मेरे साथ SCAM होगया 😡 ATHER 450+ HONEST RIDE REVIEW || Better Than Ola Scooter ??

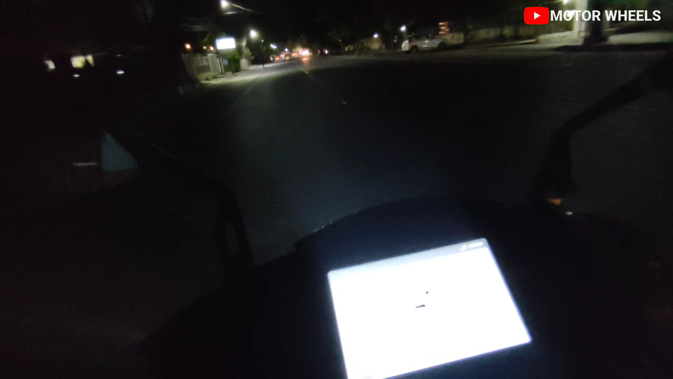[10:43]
जो कि ना का फ़र्क है, लाइट कमज़ोर इसकी बहुत ज़्यादा, मतलब जुपिटर की लाइट कमज़ोर मानता हूँ, उससे ज़्यादा कमज़ोर लाइट है इसकी तो यार, बिल्कुल नहीं। चलो स्पोर्ट्स लगा दिया अपन ने इसको, भगाते हैं पूरी, खाली रोड है पूरी,
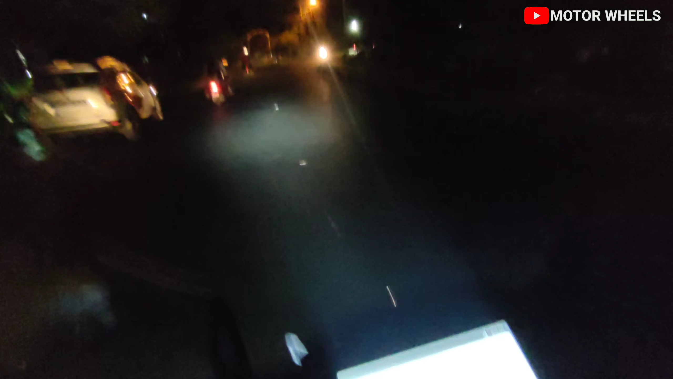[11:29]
दिखाई नहीं ब्रेकर आया, लाइट काफ़ी कमज़ोर इसकी यार, पता है मुझे पता है आप लोग को थोड़ी वीडियो क्वालिटी कमज़ोर आ रही होगी,